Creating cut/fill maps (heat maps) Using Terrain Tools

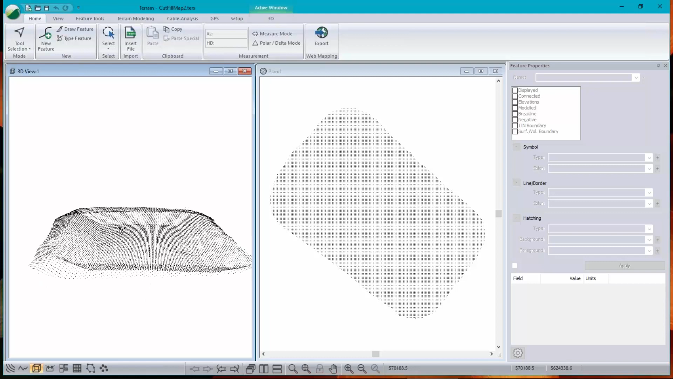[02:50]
It looks kind of like the elevation of the pond because we've subtracted the elevation of the pond from the original ground or vice versa.
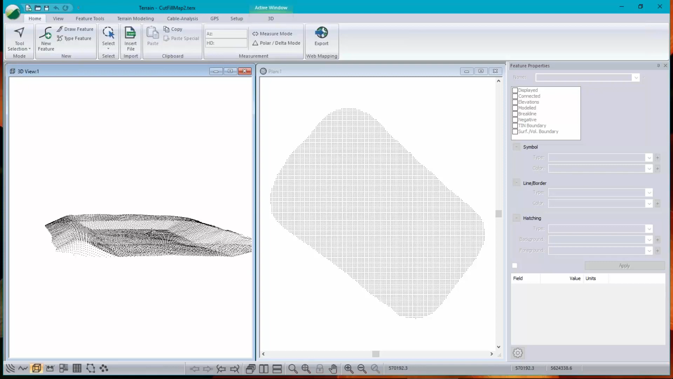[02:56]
But it's not exactly that. Let's contour this thing.
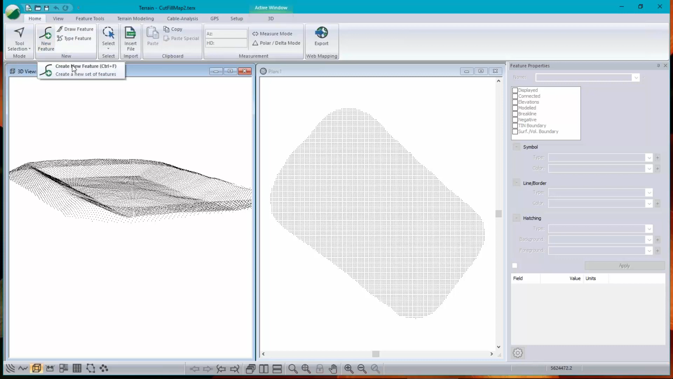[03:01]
Now these are grid points that are one meter apart. So I don't want to include all. I just want to include triangles that are just under two meters long. That way I won't get crossing triangles in my concave sections or long triangles. Sorry.
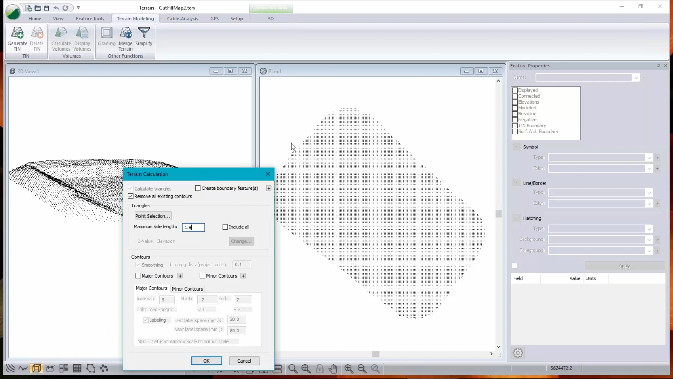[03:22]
Okay. Do I need contours? No, because I'm going to show you the cut fill map and colors instead. So make a surface.
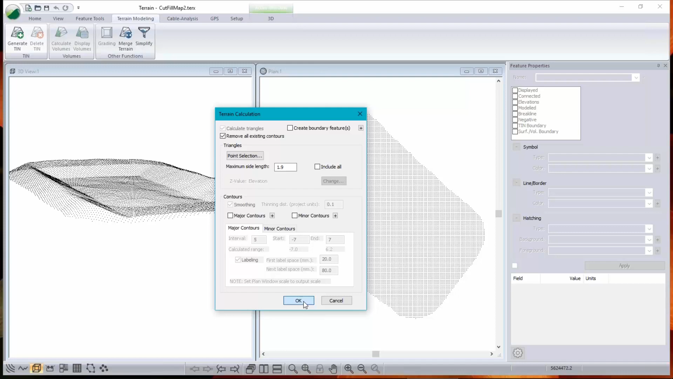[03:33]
There it is. And I don't need to look at all these points. They're not giving me any information. I'll just hide them.
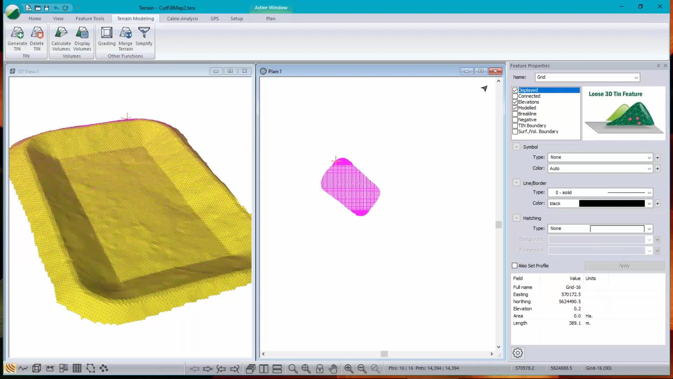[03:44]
Disable displayed. No. Apply. Of course, they don't disappear until they're not selected there. That's better. Okay.